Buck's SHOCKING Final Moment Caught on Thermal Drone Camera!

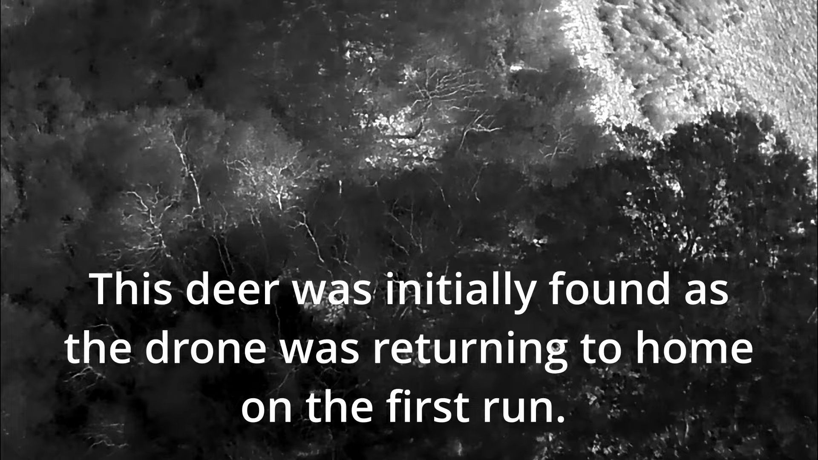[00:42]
Alright, so where am I at? I saw the mark. There he is.
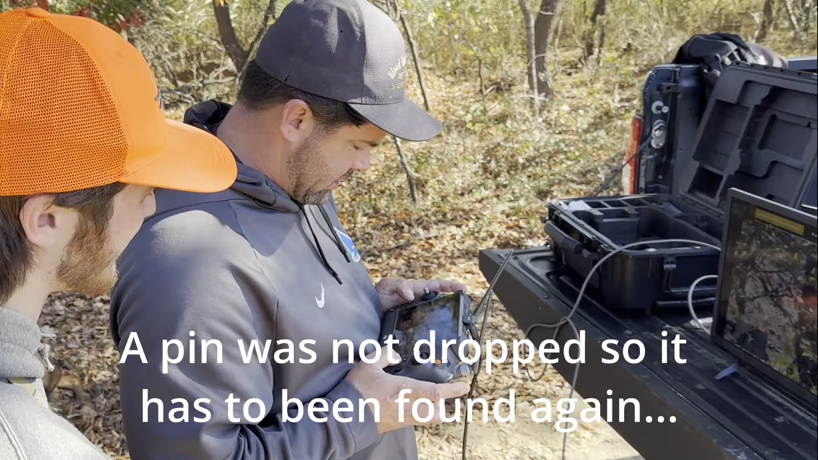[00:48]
That was it.
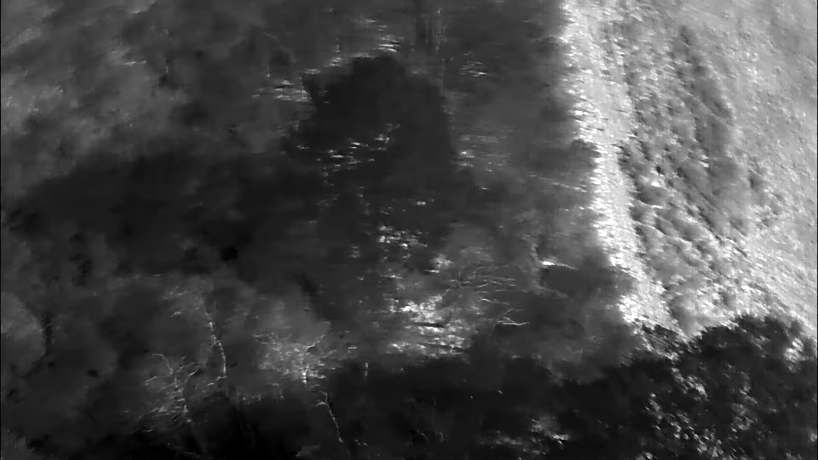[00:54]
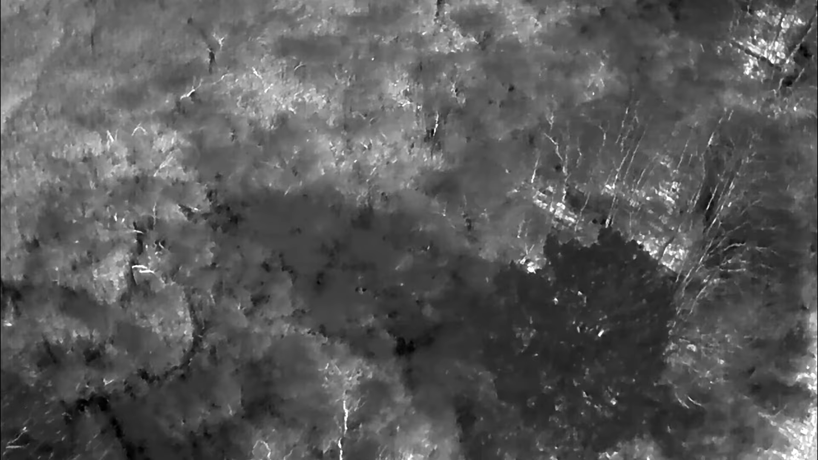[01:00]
Here's where I am. So we're up that side there.
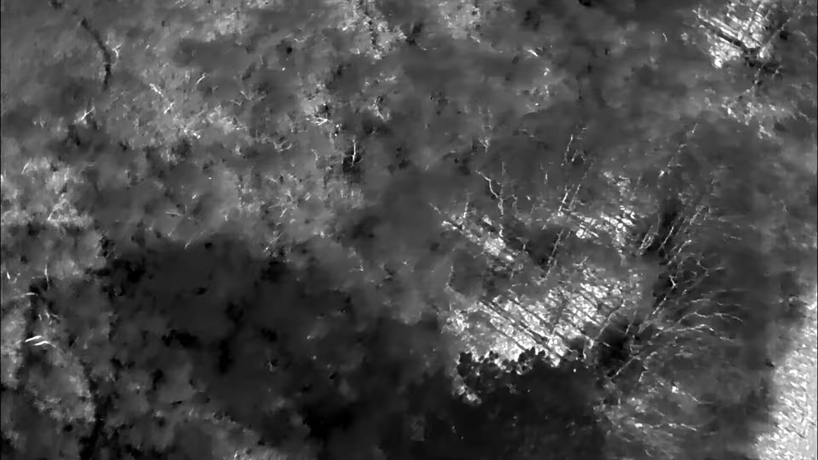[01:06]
Right through that patch. We're... We're through this one. We're over here.
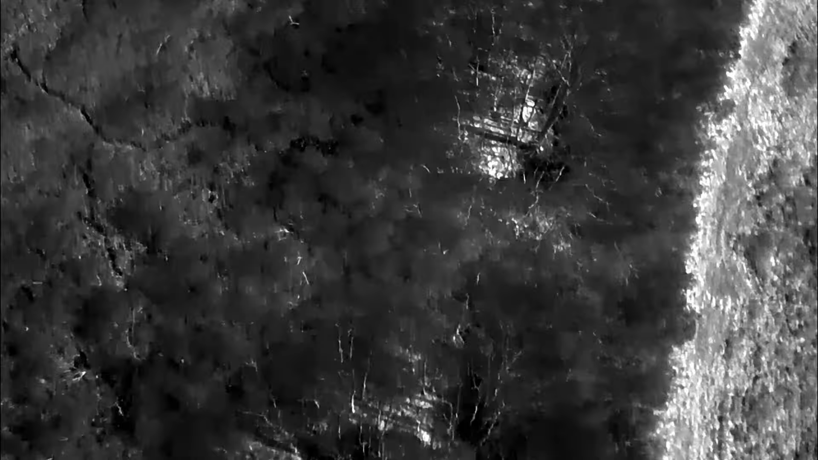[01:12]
On there. Okay. On like the far end of the point. Okay. Alright, so let me go back to Ken here. You got him again? I'm going to find him. That might be him there. It's just hard because it was hard to find him. It was a botch, but I saw it. I'll find him again. He's up here.